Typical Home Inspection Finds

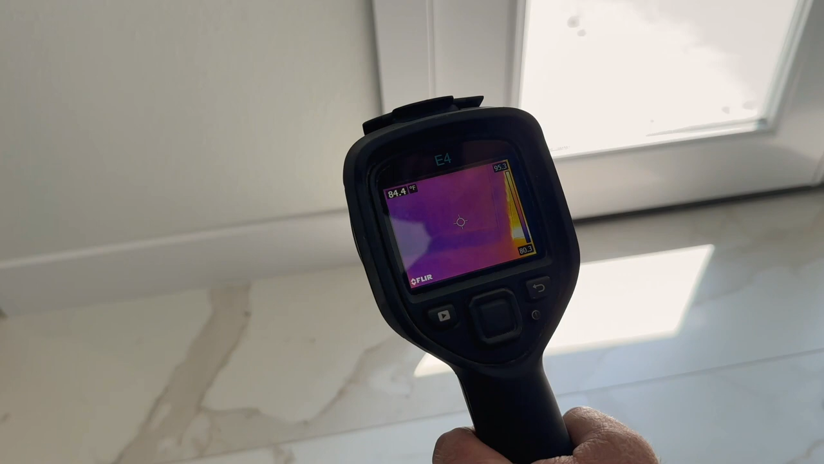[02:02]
On screen: spot 84.4°F
I saw Brendan using the infrared FLIR thermal, thermal camera, and he was using a moisture meter at the same time.
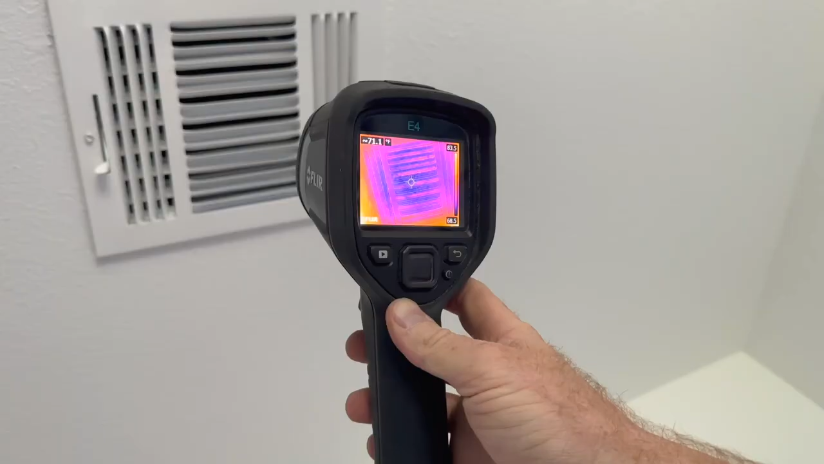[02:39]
The AC was running the entire time we were there and you could see
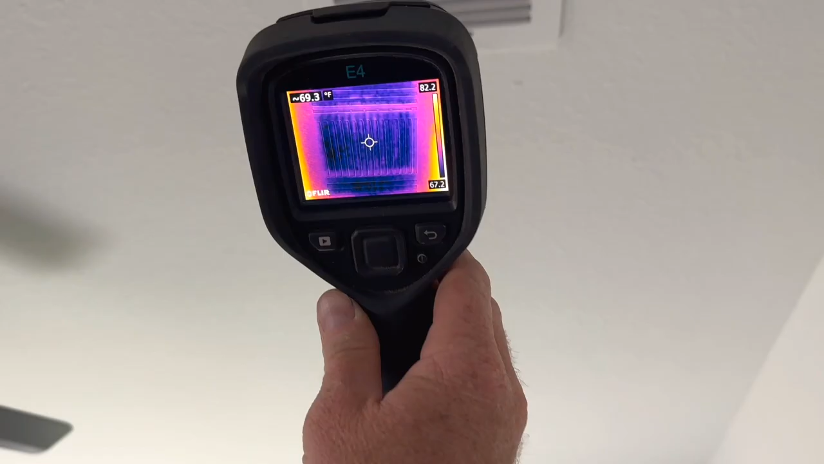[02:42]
On screen: spot 69.3°F
there's a 10 degree difference between two different registers.